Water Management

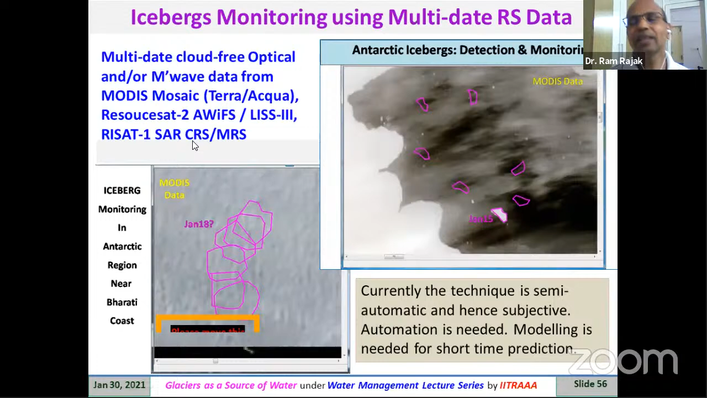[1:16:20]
And there is one more example which I am showing, that how iceberg can be detected and monitored.